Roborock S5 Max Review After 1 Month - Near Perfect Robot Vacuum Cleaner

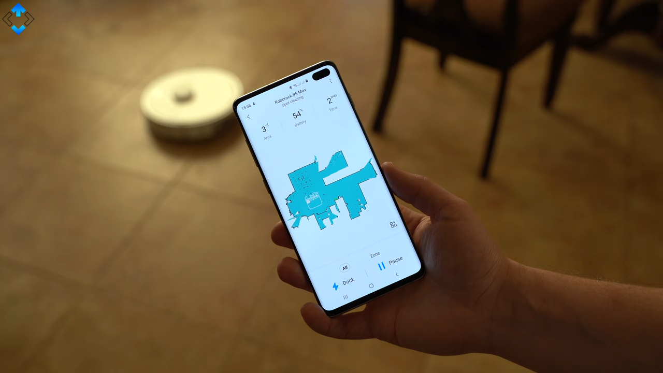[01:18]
For example, you can see the virtual map the robot has drawn thanks to its advanced sensor system and see where it is in real time. You can also start or pause cleaning or send the robot to the docking station which the robot finds without any issues even if it's in a different room.